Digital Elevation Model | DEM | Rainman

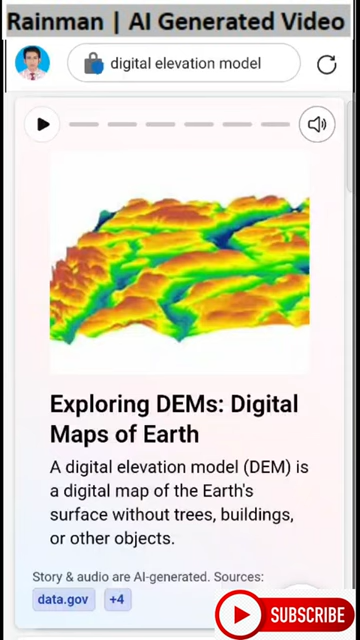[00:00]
A digital elevation model, DEM, is a digital map of the Earth's surface without trees, buildings, or other objects.
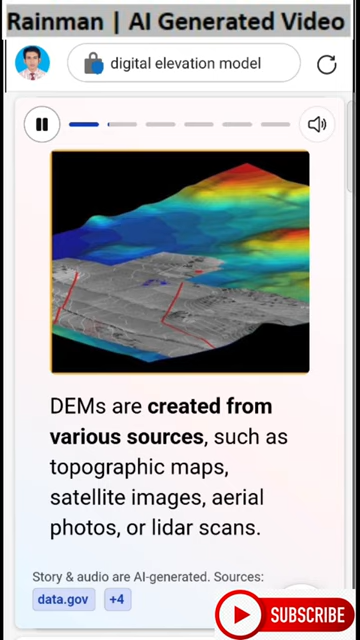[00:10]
DEMs are created from various sources such as topographic maps, satellite images, aerial photos, or LiDAR scans.
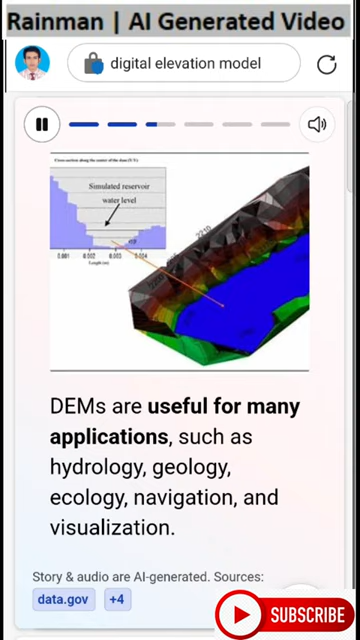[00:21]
DEMs are useful for many applications such as hydrology, geology, ecology, navigation, and visualization. DEMs can be classified into different types such as digital surface models,
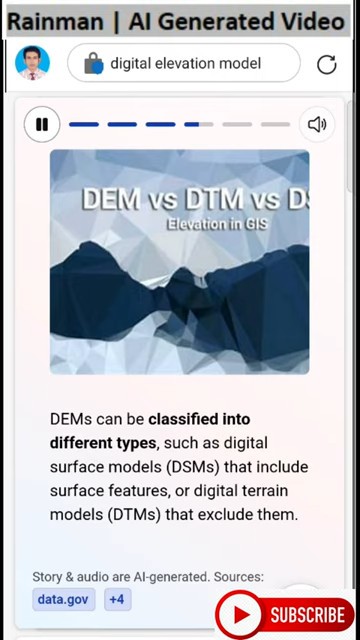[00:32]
DSMs, that include surface features, or digital terrain models, DTMs, that exclude them. DEMs can have different resolutions, from coarse to fine, depending on the data source and the purpose.
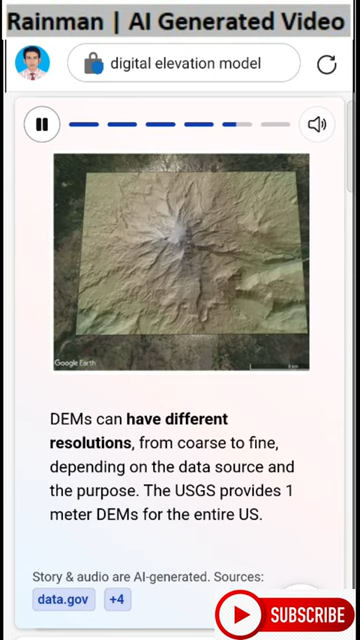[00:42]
The USGS provides one-meter DEMs for the entire US. DEMs can reveal fascinating insights into the shape and history of the land,
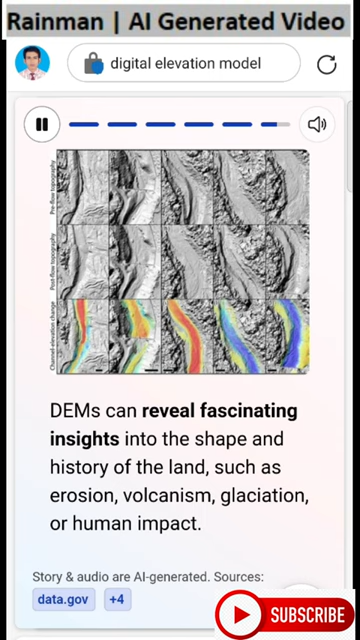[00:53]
such as erosion, volcanism, glaciation, or human impact.